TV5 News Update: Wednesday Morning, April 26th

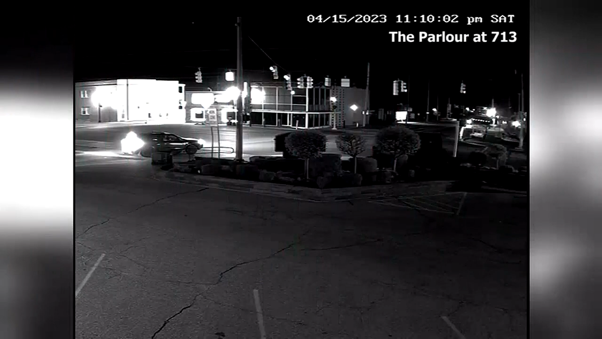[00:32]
Mount Morris police revealing the cause of this massive explosion that you see right here on your screen. This happened earlier this month. They say it's now because of a gas leak. Apparently an improperly installed furnace caused the leak in the building on North Saginaw Street.